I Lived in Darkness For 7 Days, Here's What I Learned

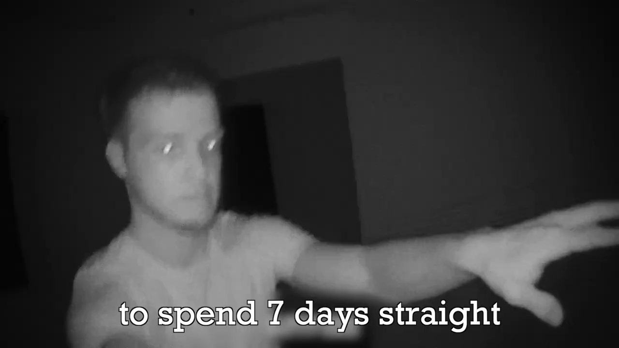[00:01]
I flew down to Mexico to spend seven days straight in complete
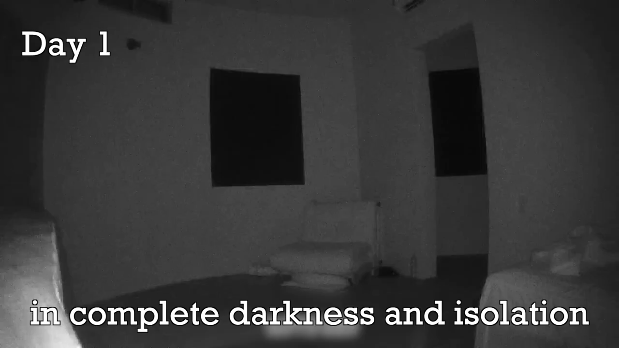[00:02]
darkness and isolation in a room that was built to let absolutely no light in.
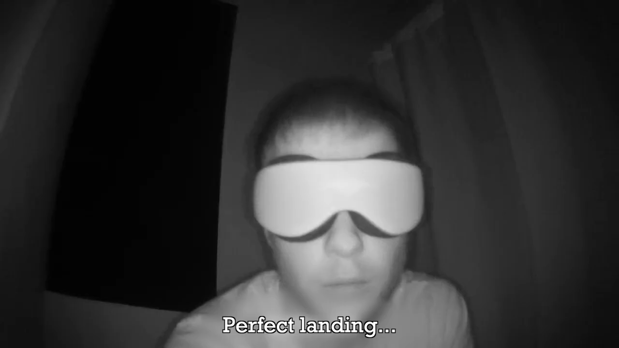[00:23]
Unfortunately, you couldn't put toilet paper into the toilet, so... Nope. So initially, I thought I would have pretty good spatial awareness, but it is so bad.
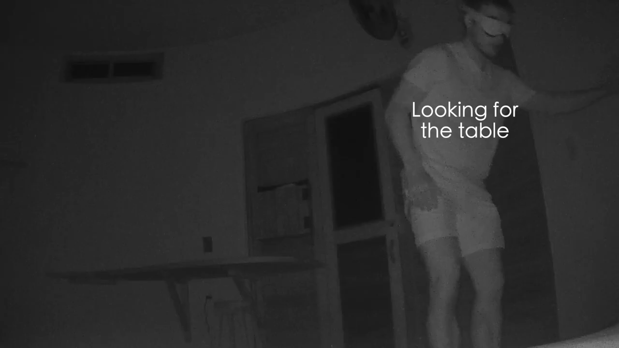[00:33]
All I had was a basic room with a bed, a meditation chair, and a bathroom. No entertainment, just me and my thoughts.
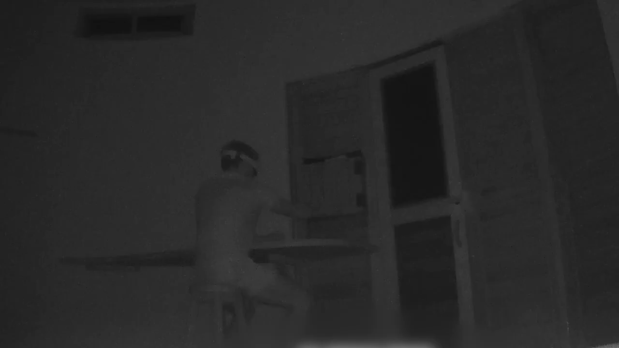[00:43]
Food would be delivered twice a day into this box with a two-door mechanism, so even then, no light would come in.